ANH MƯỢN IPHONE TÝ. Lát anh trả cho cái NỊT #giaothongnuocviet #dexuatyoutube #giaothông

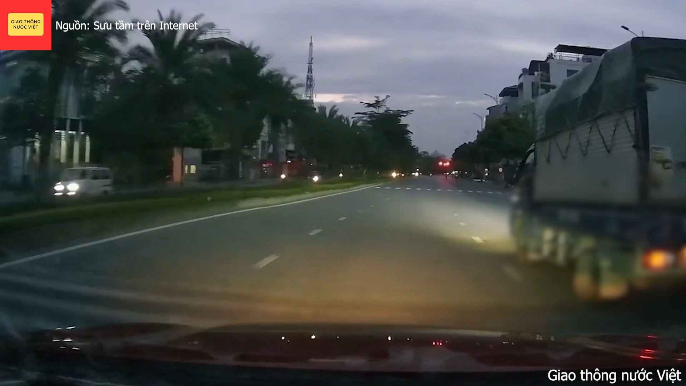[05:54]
vượt đèn đỏ nữa chứ Thôi bác làm cái biên bản vạt nguội Đóng góp một phần nhỏ vào kho bạc nhà nước